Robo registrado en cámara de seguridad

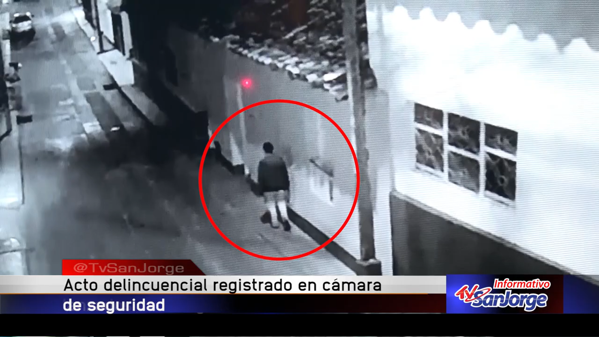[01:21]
movilizándose en motocicletas y con parrillero hombre, haciendo caso omiso al decreto emanado por la Administración Municipal. La comunidad pide a las autoridades competentes buscar estrategias que permitan combatir este delito en Ocaña.